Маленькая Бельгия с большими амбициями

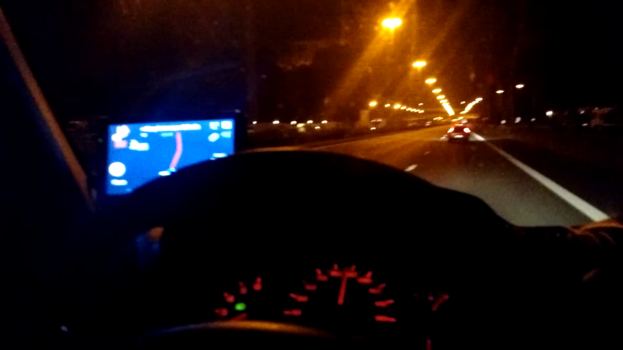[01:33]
а по навигатору пишет, кстати, 90, а вот 102 ограничение, у меня просто стоит 102, для того, чтобы, ну, короче, там свои заморочки выставлена максимальная скорость. Вот оно и пишет мне 102, я не знаю максималка, сколько здесь разрешена, поэтому лучше не топить. Ну, короче, Бельгия вот такая вся, вот еду я уже сколько, я не знаю, километров под 200 я вот уже иду, то, ну, все, вот, все освещается, все полностью освещение полноценное. Короче, вот так вот.